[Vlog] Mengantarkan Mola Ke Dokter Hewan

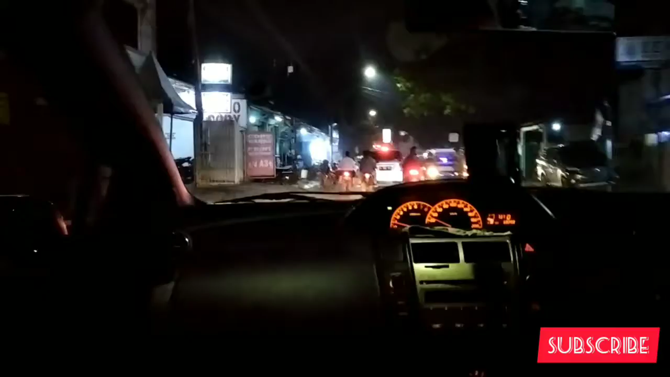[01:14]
sekalian disuntik dan aku ini udah sampai teman-teman tapi belum sampai banget ya